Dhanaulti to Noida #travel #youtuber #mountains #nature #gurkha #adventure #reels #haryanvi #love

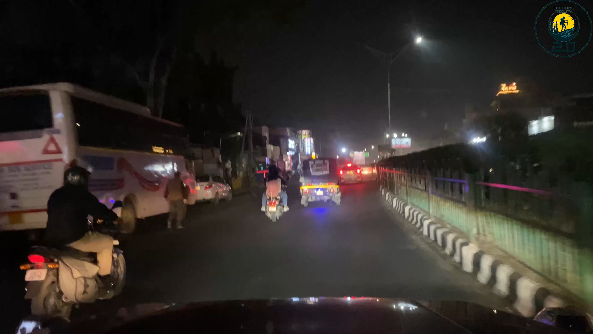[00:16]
तो जी देरादून में एंट्री हो गई है तता भी चलने लग गया ट्रैफिक को देख करके तो अब हम लोगों का
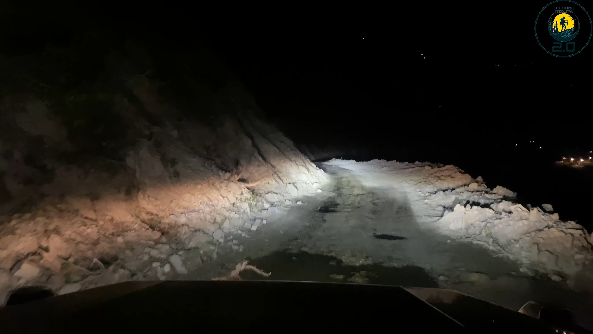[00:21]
धनॉल्टी का रास्ता लिया है हमने मगर समझ नहीं आ रहा कि यह रास्ता इतना जादा खराब कैसे हो रख्या है सारे में लैंड्सलाइड और रख्या है बहुत जादा ही बुरी तरीके
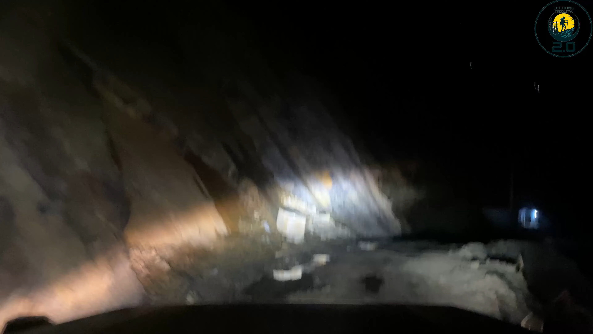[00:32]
से और एक रीज़ और पुछ क्योंस पर यह चीज पहले जब में लास्त बार देनॉल्टी आया था तो इस तरीके का र पूरे
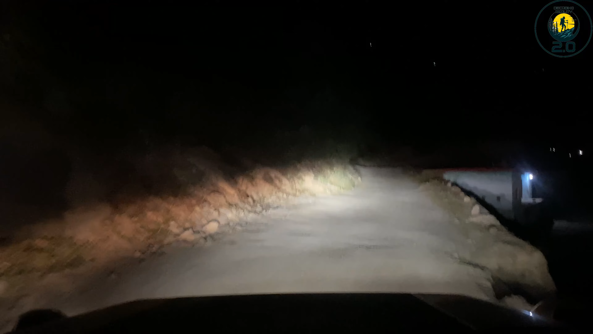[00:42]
में लैंड्सलाइड पूरे में तो भाई लोगों आतो गए देनॉल्टी वाले रास्ते से उपर शैससदारा से पकड़ते होए देनॉल्टी के लिए मगार